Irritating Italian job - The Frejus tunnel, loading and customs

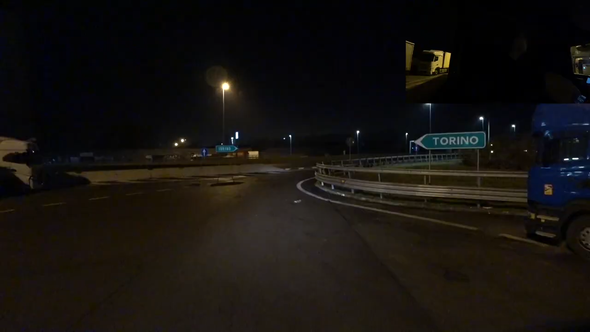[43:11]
It looks a bit like a loading bay, I won't chance that. Feet in front of him, so he's got a little bit of manoeuvring area.